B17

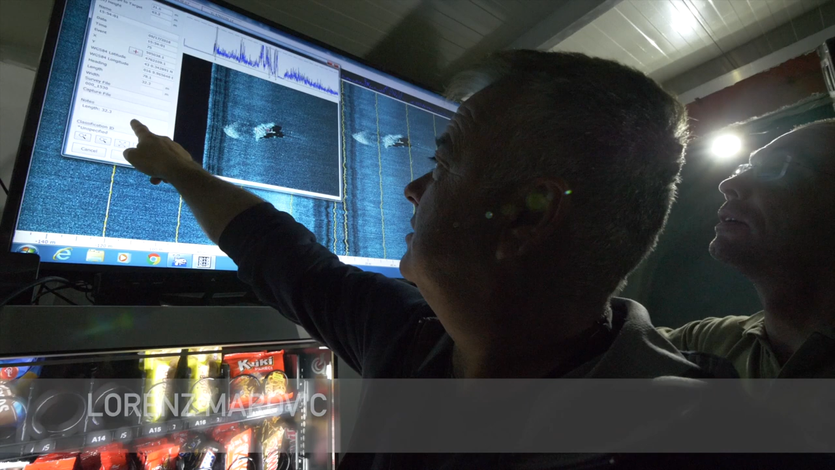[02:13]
It is looking exactly like an airplane. 10 meters and this is the tail.
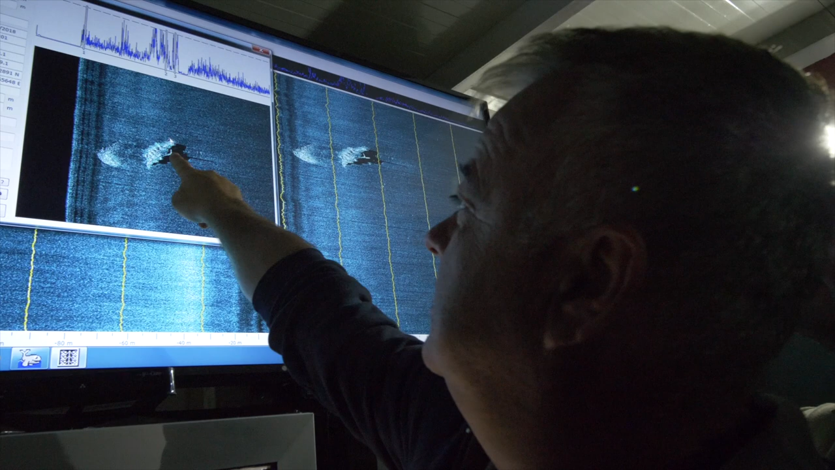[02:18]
So we need to check this top. It is your turn.
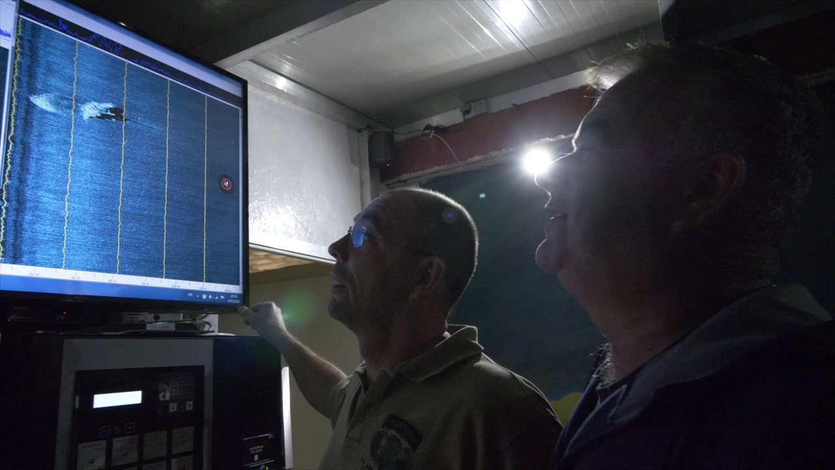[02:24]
You need to be an ROE top. Yes! We are still awake in bed and wonder what we will find there at the sea bottom.